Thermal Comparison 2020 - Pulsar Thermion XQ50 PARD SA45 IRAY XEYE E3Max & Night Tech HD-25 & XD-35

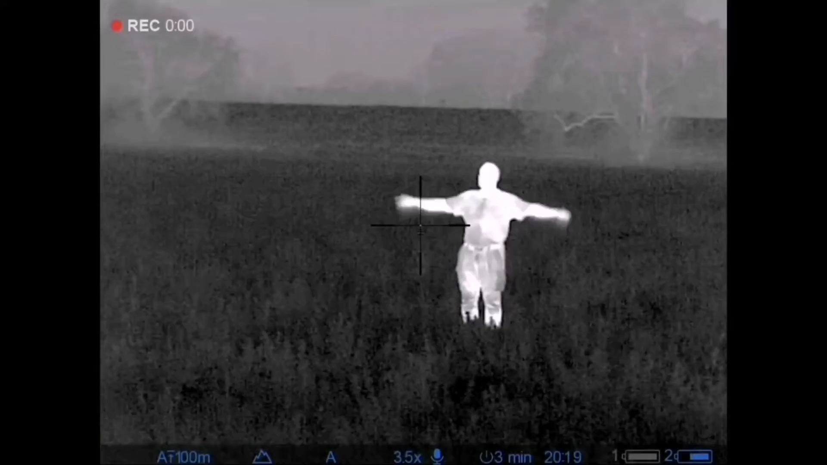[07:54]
It's got a lot more base magnification. Very detailed. A lot more detail in that.
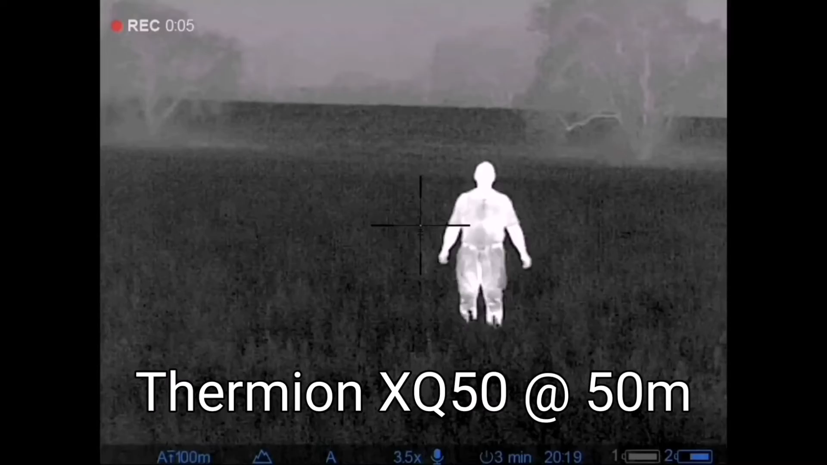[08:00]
So, the one thing we noticed was even at 200, you can see the body temperature definition in the person. Like, you can see. Delays in my clothing. You can see the layers. You can literally see the pockets. At 50, it was, you could see Eric's. His sinus cavity. Sinus cavity, yeah. With the cold air going in, in the breaths. Like, it was, that was wild.
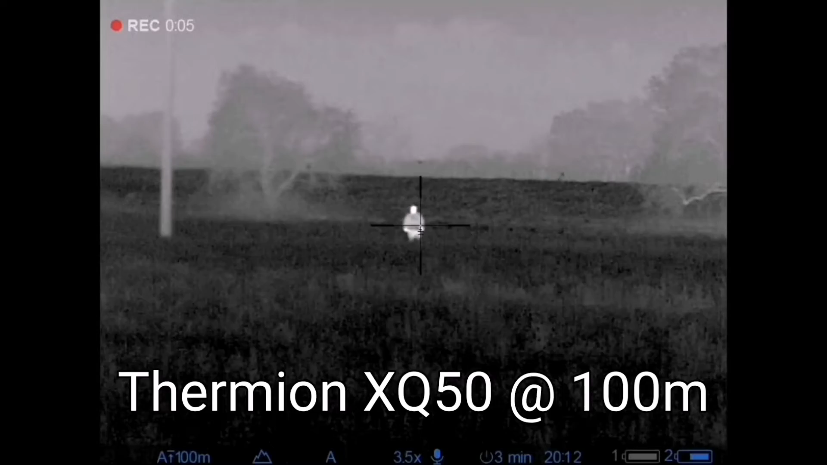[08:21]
Yeah, very detailed. So, but the image, it's a little, it seems to get a little bit of striping on it.
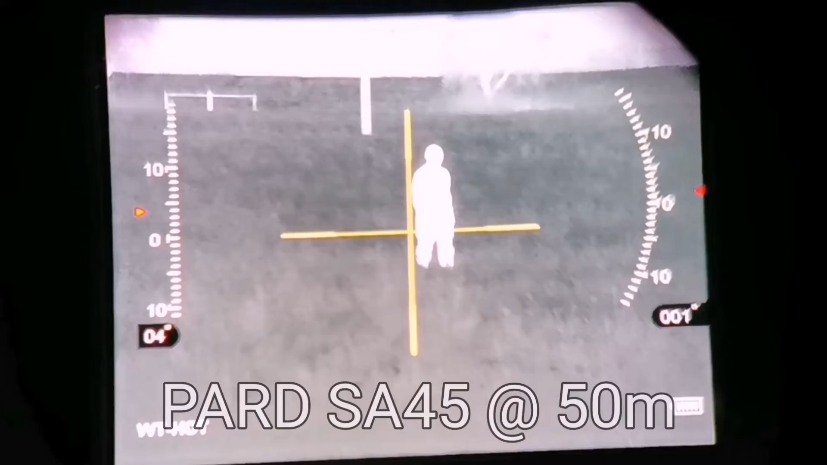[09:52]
I think the image. Yeah. Splitting hairs. Not so much the image, the detection. Yeah. Splitting hairs. Image, the size of the person in the viewfinder, everything.
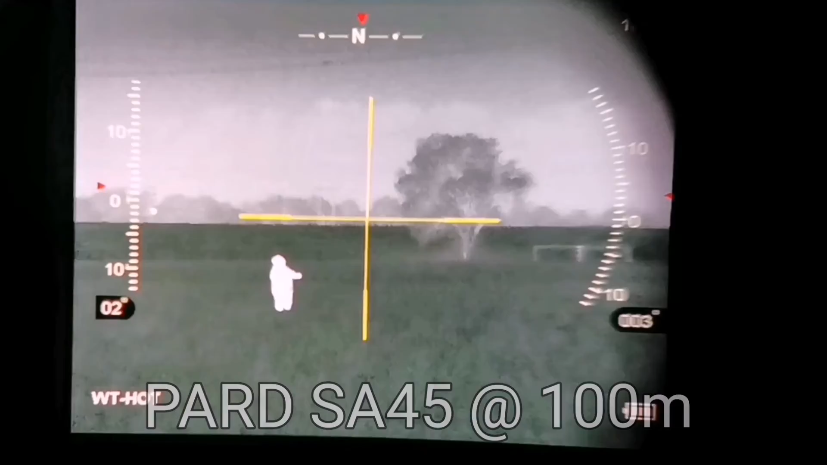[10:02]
It was all very similar. One thing we did notice though is,
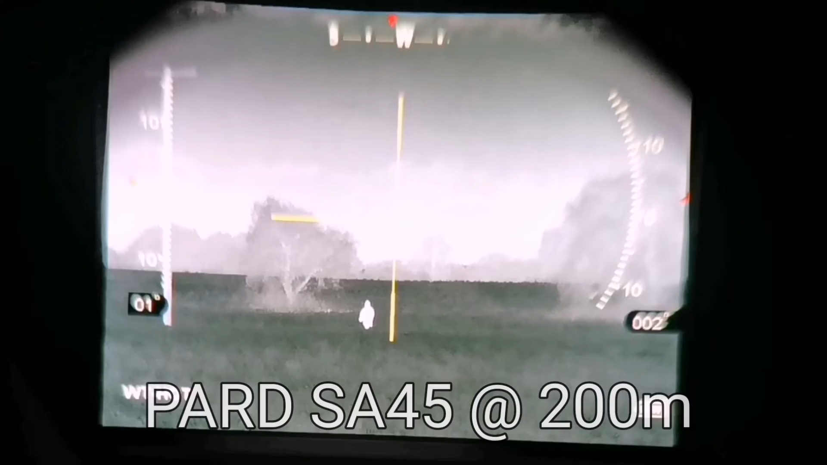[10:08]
we noticed it further out, but when we came into 50, the image on that is just one hot person.
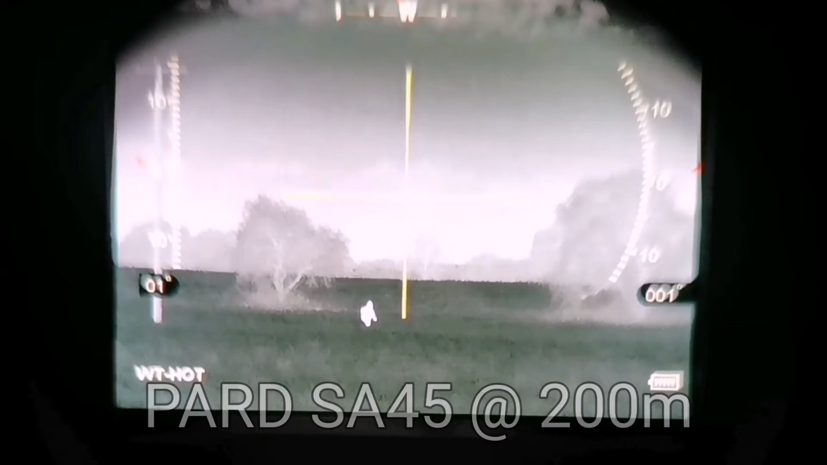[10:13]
So, the white hot, it was just an outline of Eric. There's no change in colour definition on the object that you're looking at with the contours,
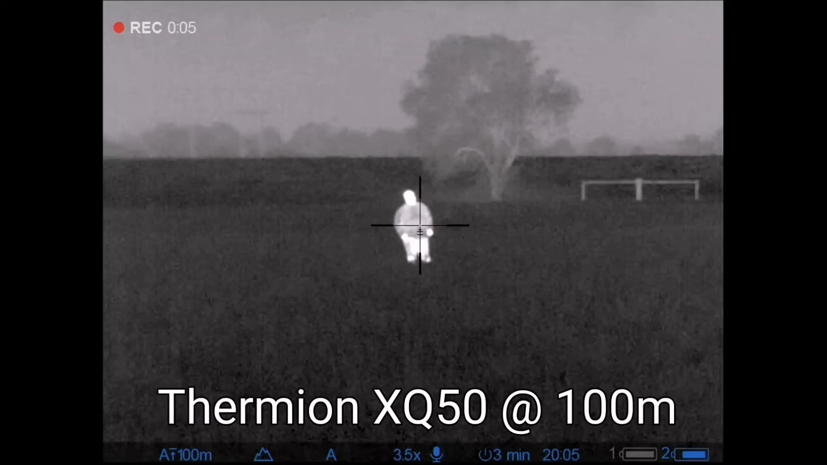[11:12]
I'd pick a rifle up with either of mine. Yeah, yeah. We'd be shooting it. No doubt.
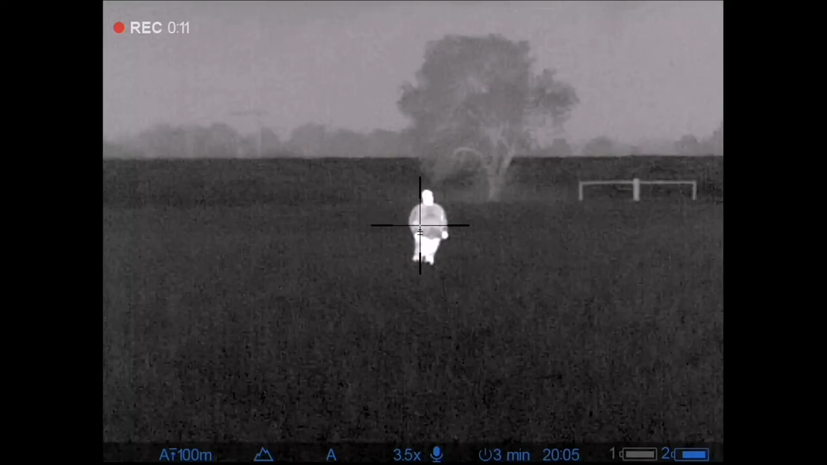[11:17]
And that comes back to that, what I always say, especially with my XI scanner, it's not an image that I'd be comfortable to shoot with.
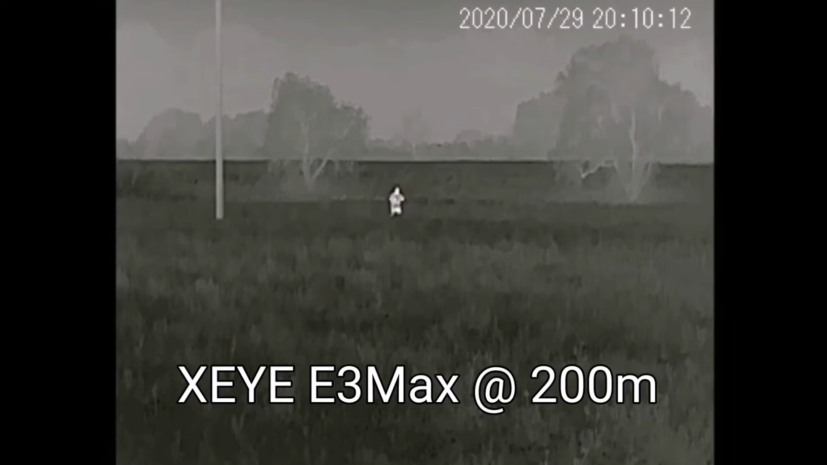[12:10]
That next step into the scope.
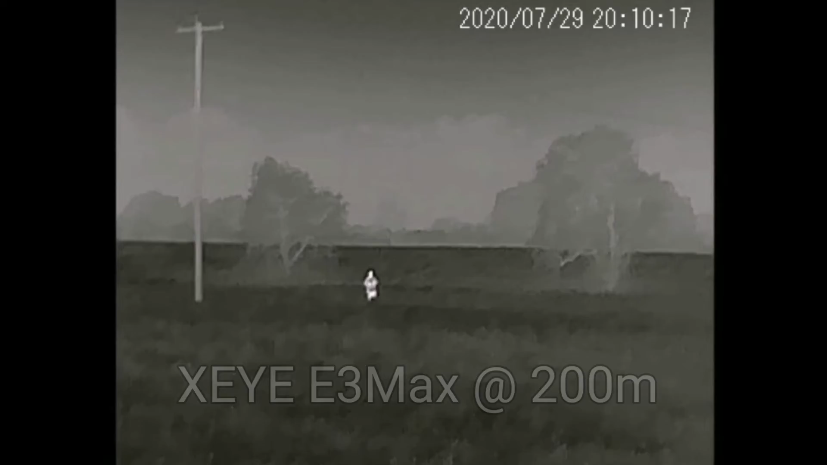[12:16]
So, I think it, I think it, if you took the price out, I can see the definite image difference.
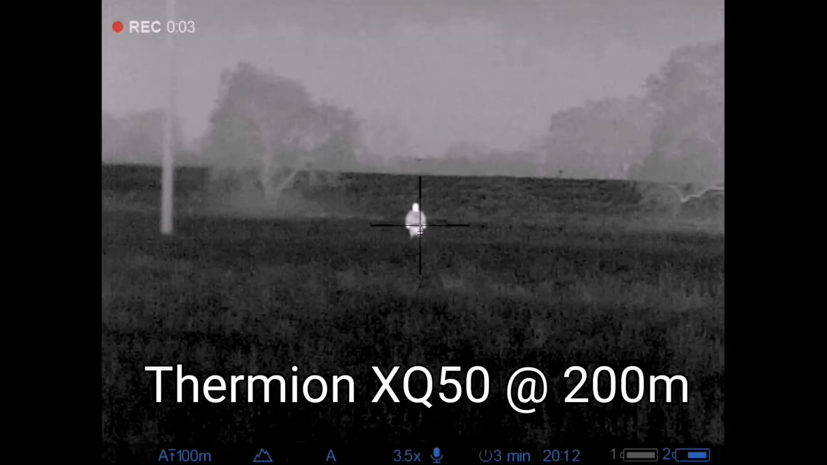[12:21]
And, and I guess, so you were the one that stood at 100 and 200.
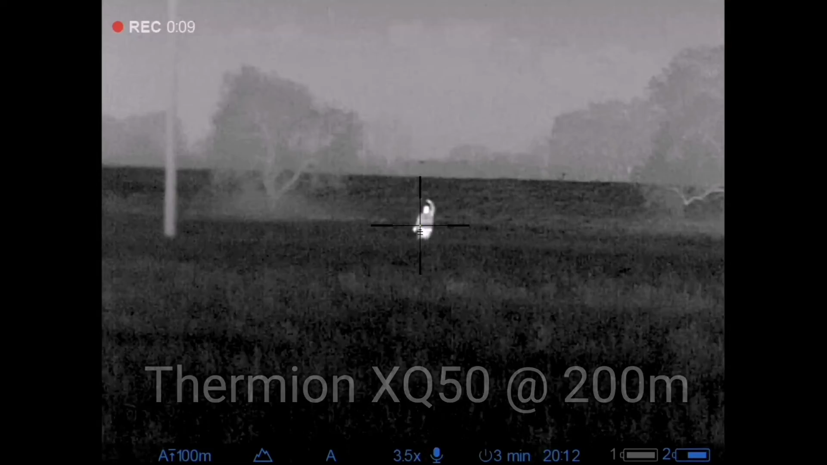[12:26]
200, yeah. We could see that, like, we went from the scanners at 200 and you went to the scope and we both went, oh, wow, that team's different.